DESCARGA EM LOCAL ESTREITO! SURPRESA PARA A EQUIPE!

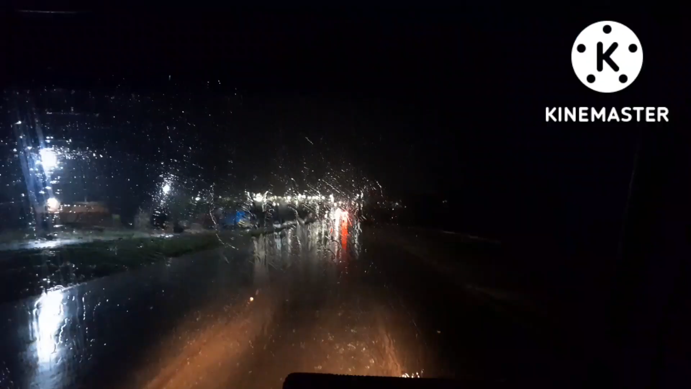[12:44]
Passando aqui em Nova Mamoré, né? E do nadinha começou a chover. Uma chuvinha. Eu já tô avistando lá o posto, onde a gente vai ativar pra noite. É isso aí. Tomara que a chuva passe, né? Que a equipe tem fome. É isso aí. Quer fazer